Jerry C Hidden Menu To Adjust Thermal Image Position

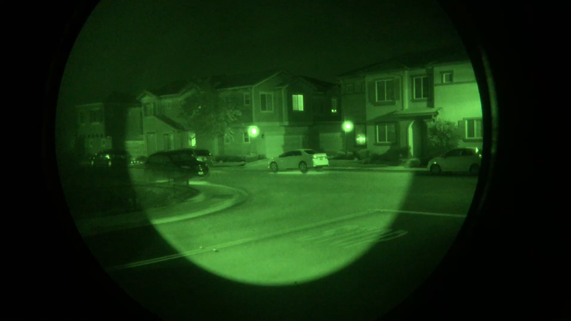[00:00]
There is a hidden menu in the Jerry C to adjust the thermal image so it lines up with your night vision. So you press the back button to bring up your normal menu.
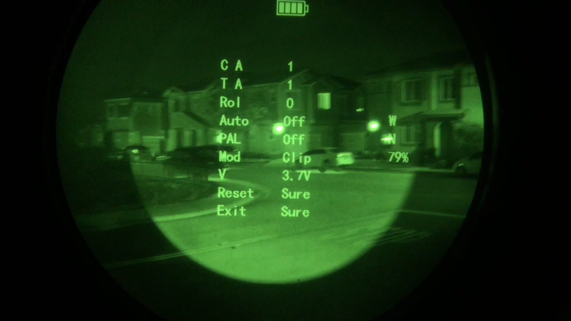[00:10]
Now you need to orient the Jerry C to the left so if you're looking through your night vision it's going to be in 9 o'clock position.
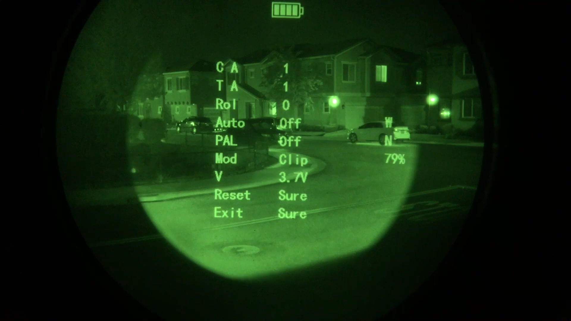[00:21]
These options uh rotation set to zero you want this
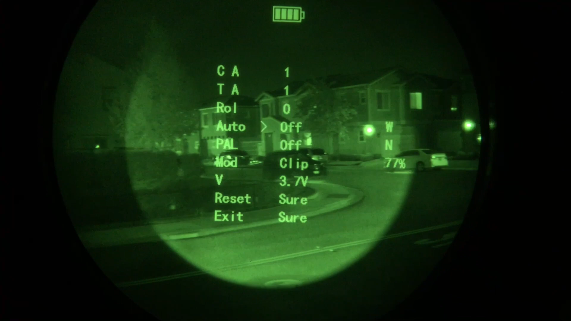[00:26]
auto option off okay keep clicking you're pushing the
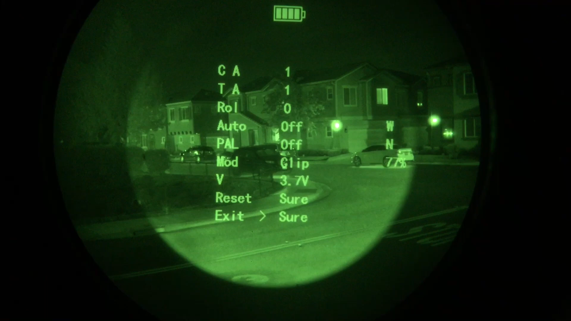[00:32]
brightness uh rotation knob in as a button
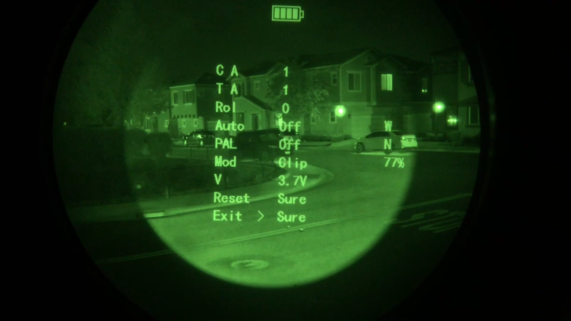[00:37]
and you select exit and you have to adjust the brightness see that 80 to 86 so anywhere from 85 percent to 90 percent anywhere in between there so let's take 87 once once you have that set press and hold the back button
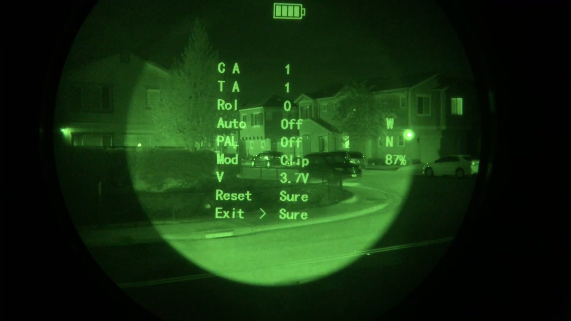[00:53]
and this secret menu shows up so there's four arrows so each arrow will shift
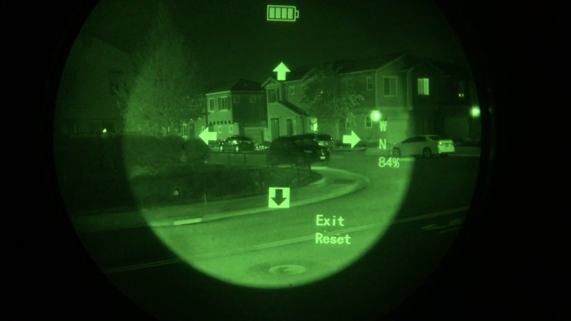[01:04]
the thermal image in that direction so when you select it with the brightness control knob button you select the arrow and then you tap the back button to
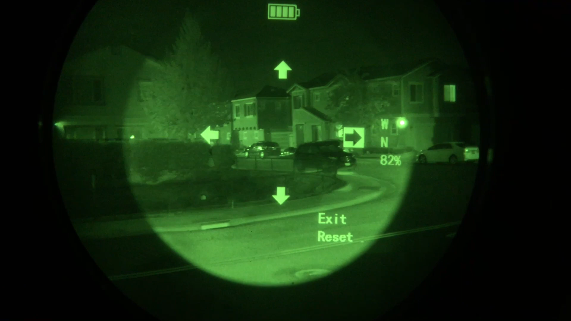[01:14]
move the image in that direction this is why it's important to have the Jerry C at the nine o'clock position and with the rotation of the menu at zero that way when the up means up down is down left or left is left and right is right so when you're done you're going to select select exit you highlight exit and push the back button and it'll save and then your thermal image will line up with your night vision choose something like 30 yards away or so uh obviously
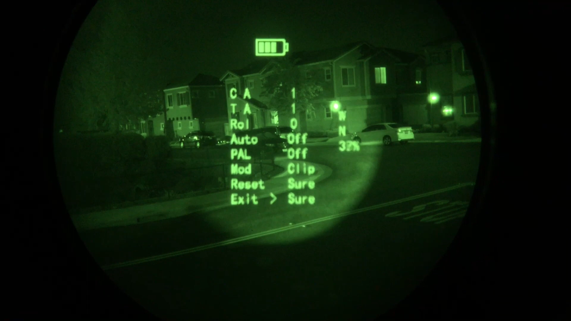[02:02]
the Jerry C there is a hidden menu in the Jerry C E2 that allows you to adjust the thermal image you have to have the Jerry C uh position at nine o'clock to your night vision and you have to set the rotation ROL to zero so that the menu is right side up the next option auto make sure that's off and then you go through and select exit now the next step is you have to adjust the
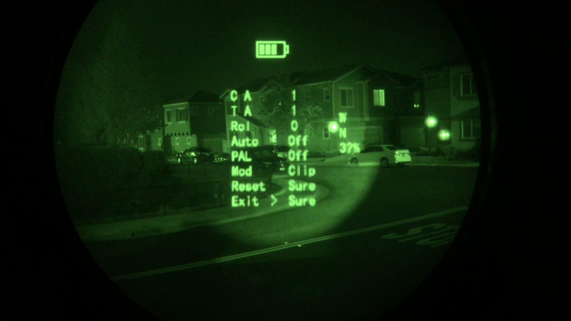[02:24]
brightness be anywhere from 85 to 90 percent
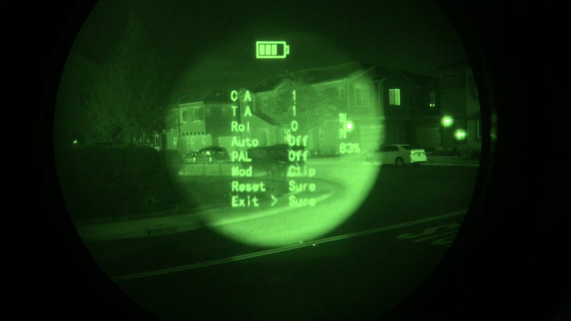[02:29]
so i'm 86 once you're in between 85 and 90 you're going to press and hold the back button
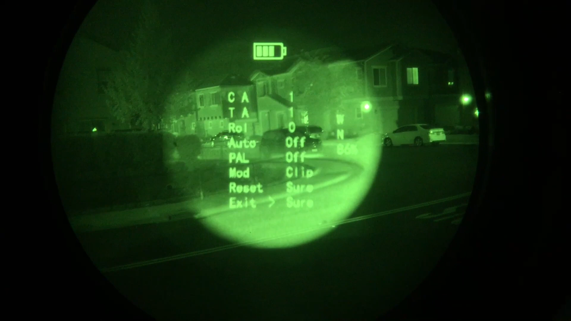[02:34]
and the secret menu shows up aha
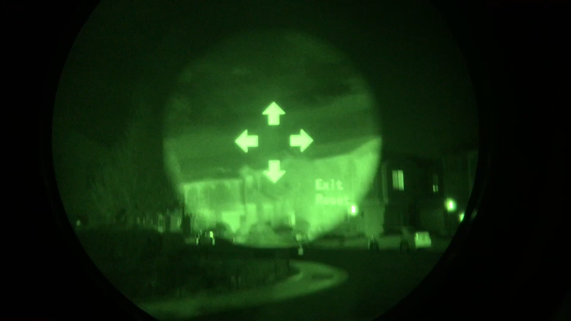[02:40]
secret menu with arrows so using the brightness knob uh button you're going to push it and an arrow is is highlighted
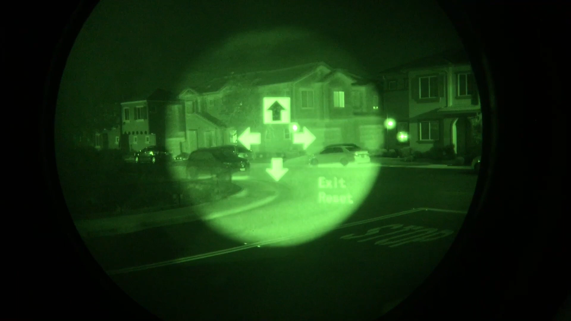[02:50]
if you want to move the image up you select that arrow and you push the back button to jog the thermal image to line up with your night vision image
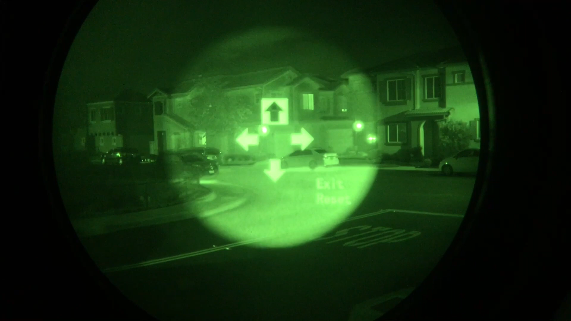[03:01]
if you keep pressing the brightness button it'll go in a in a sequence and select a different arrows highlight the arrows that's the direction it will move the thermal image when you're done select exit and push the back button and it saves the setting that's how you can adjust the thermal image to overlap your night vision image basically collimate it